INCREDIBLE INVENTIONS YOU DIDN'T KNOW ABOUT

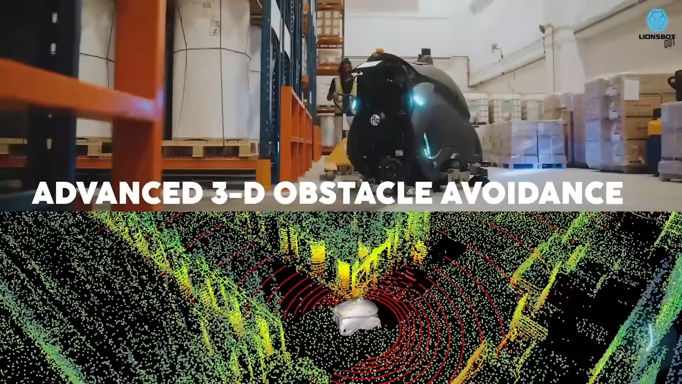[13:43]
Thanks to LIDARs, the robot can see up to 200 meters around it.
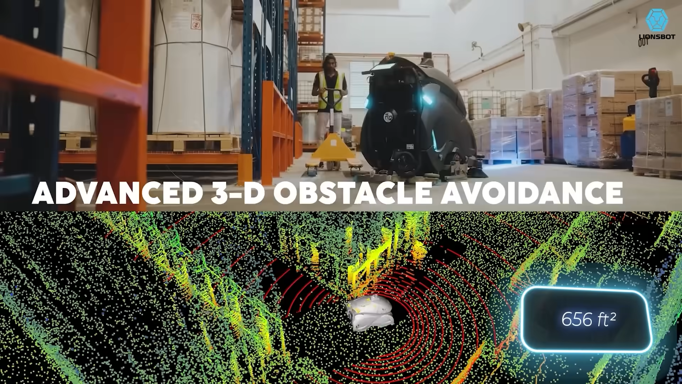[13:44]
It's cleaning width is 127 centimeters,